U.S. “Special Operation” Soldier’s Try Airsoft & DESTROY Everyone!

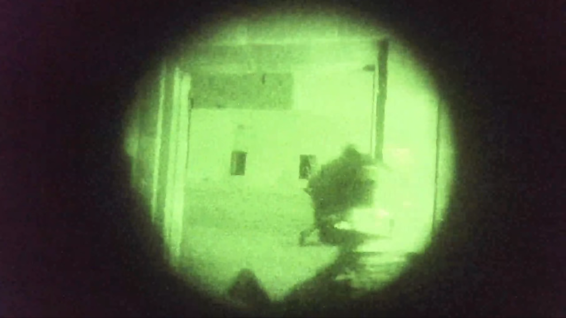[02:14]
I'll include some night game footage for the first time with some gameplay recorded through my friend's night vision. Hope you guys enjoy the video.